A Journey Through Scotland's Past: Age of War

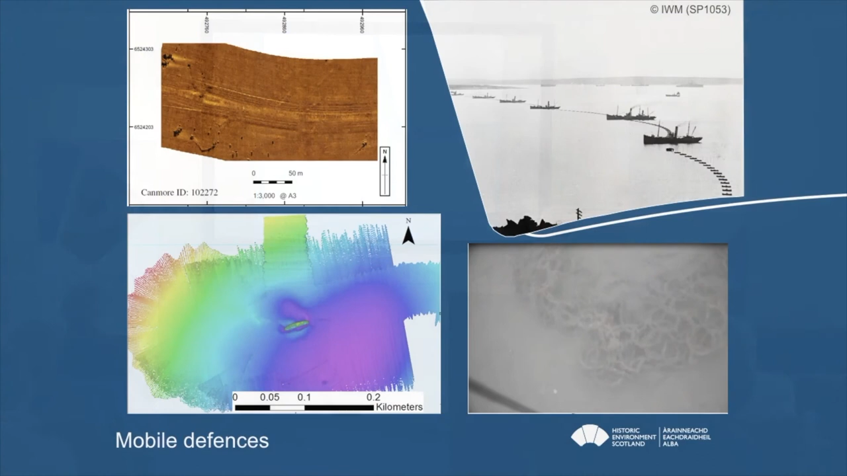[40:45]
We've identified extensive remains on the seabed, both of the buoys and of the boom nets. Very hazy black and white photograph taken from a remote operated vehicle, essentially a robot underwater.
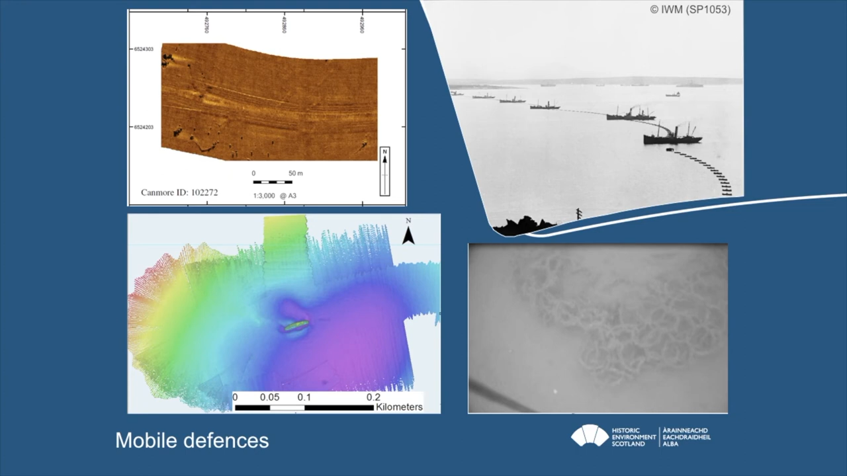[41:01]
The image bottom left is that of the Strath Gary, which was another converted trawler. And she was operating the Hoxha boom when she sank in collision in July 1915. That image is a sort of sonar image. She's in quite deep water, but very substantially intact. What about the submarines?
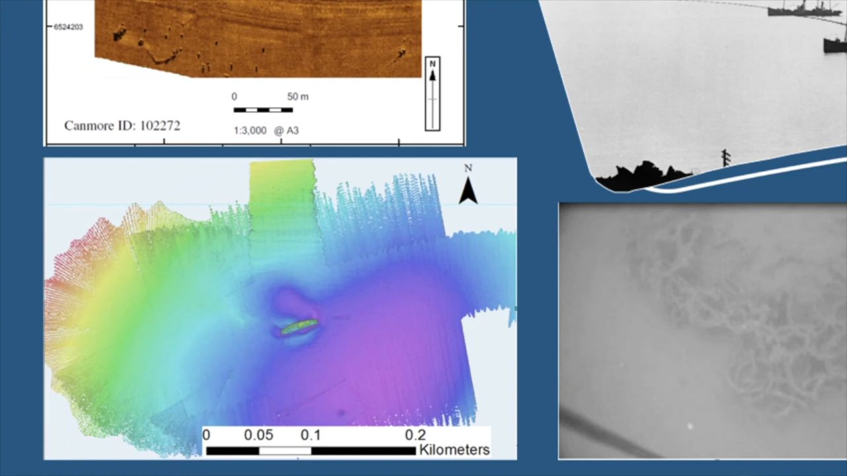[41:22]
The only wreck of a German submarine within Scapa Flow is that of the UB116.
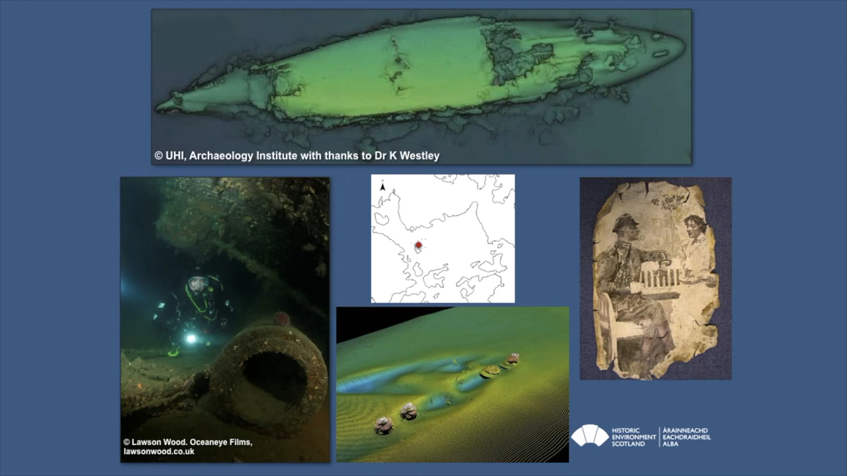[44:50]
But the wrecks include three Koenig-class battleships. The image at the top is that of the Koenig-class battleship SMS mark graph.
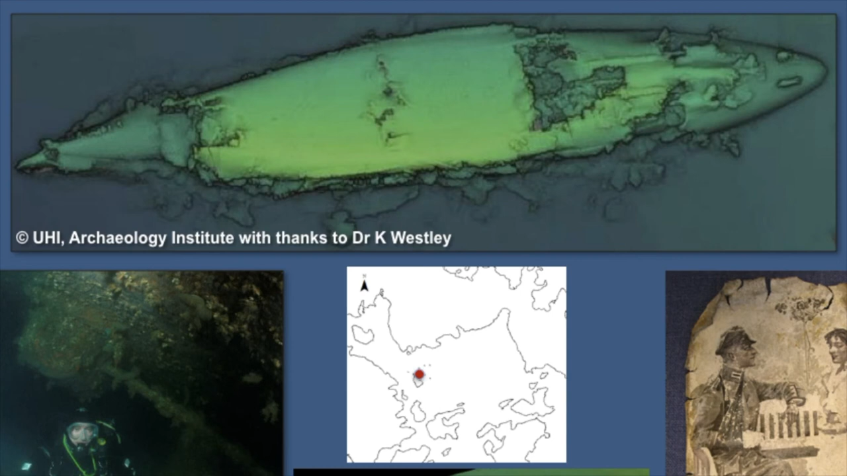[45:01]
All the battleships here sank upside down and you can see in the holes in the wreck some of the impacts of salvage activity in the 60s and 70s. There are also four cruisers. They all sank on their sides. And again, they've been heavily salvaged but remain substantially intact. The image bottom left is that of a diver exploring the remains of the wreck. Some divers explore inside the compartments and tell us about what survived.